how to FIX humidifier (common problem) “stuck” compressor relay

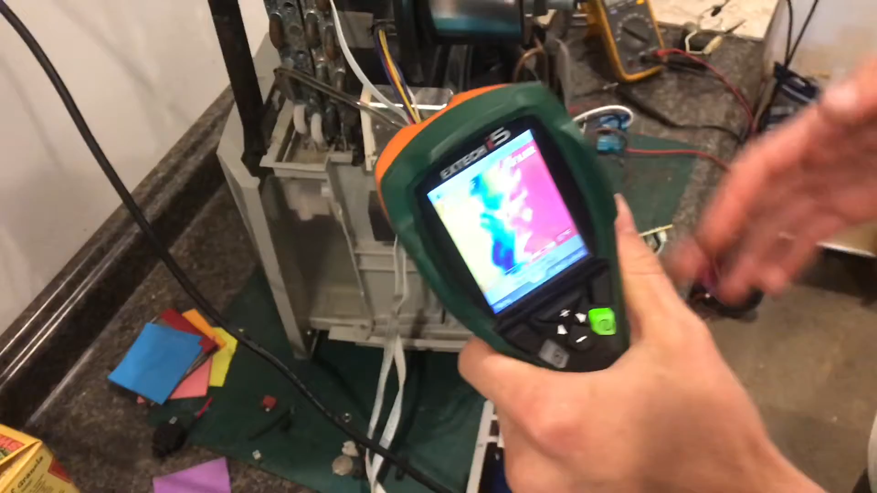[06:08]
I'm using this infrared thermal camera to verify the system.
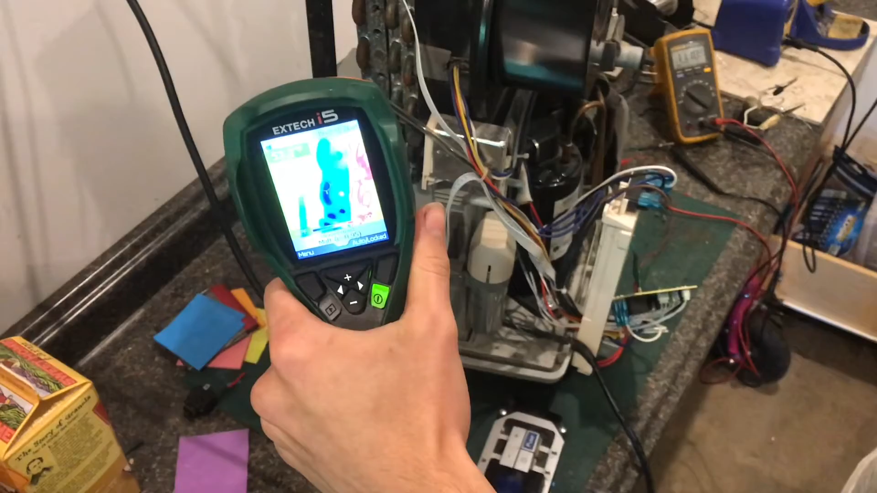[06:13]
Here you're seeing this chain of red that's these copper loops and they're
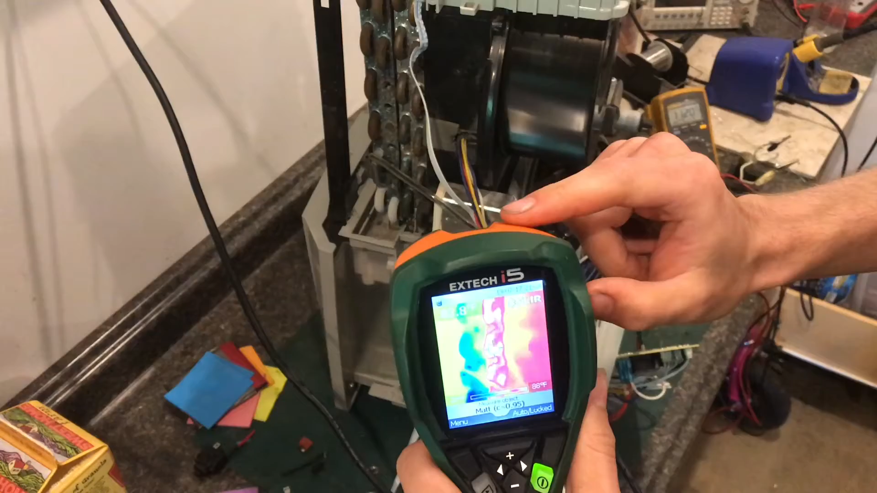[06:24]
80 degrees and but right beside it these loops are cold they're like 50 degrees. So there you see the temperature difference created by the compressor.
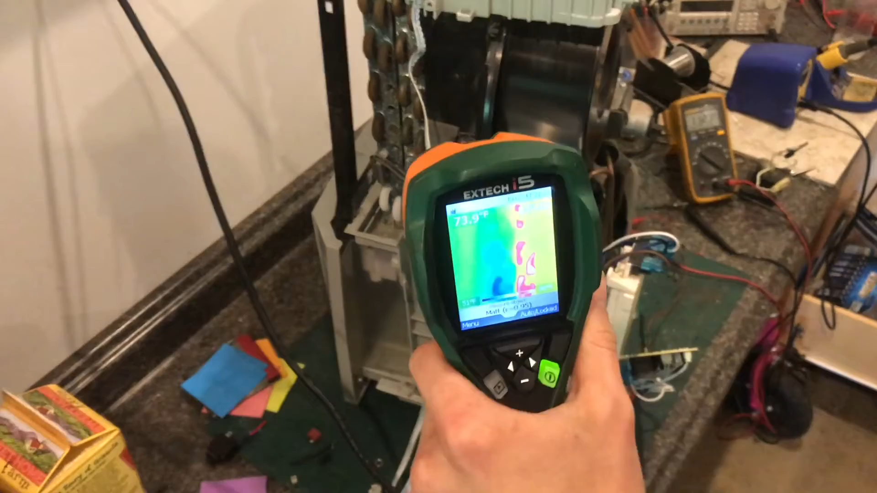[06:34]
You can also look at the compressor which is that huge red
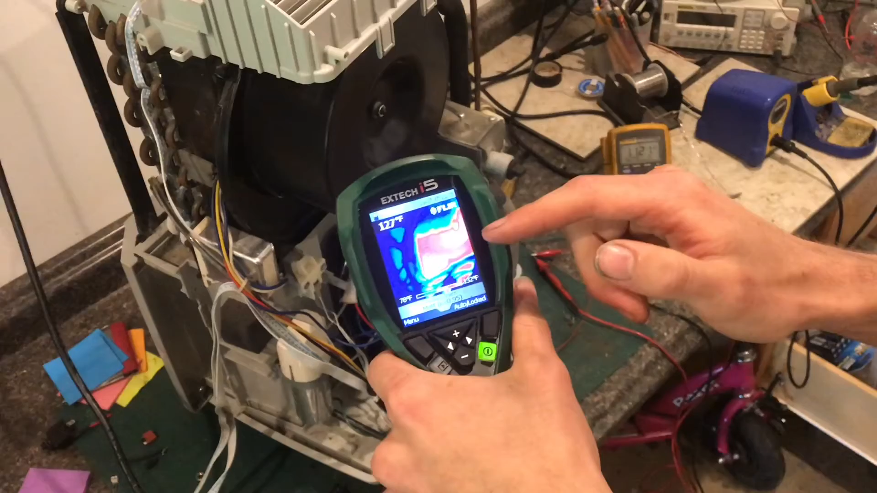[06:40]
mass there and probably see that climb in temperature just a little bit and the fan it's also pretty warm I if you run it if you run this motor without the swirl cage
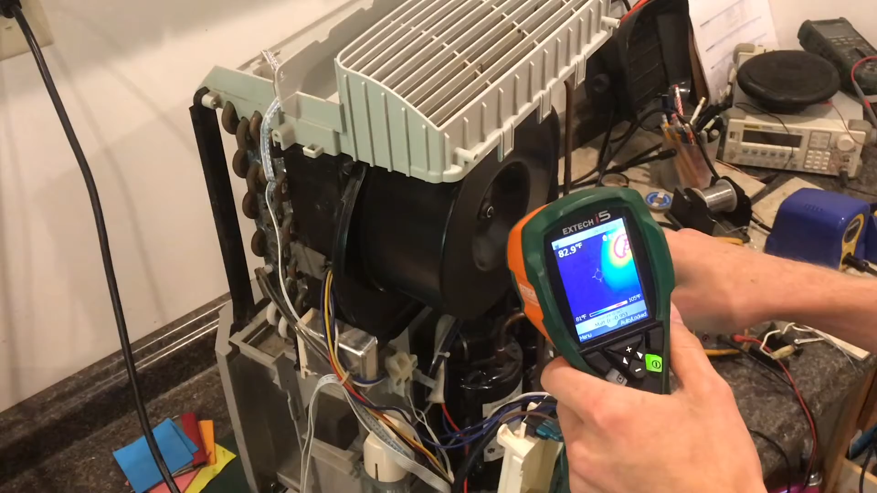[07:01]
assembly on there the motor will get hot because it was designed to run with a fan cooling it.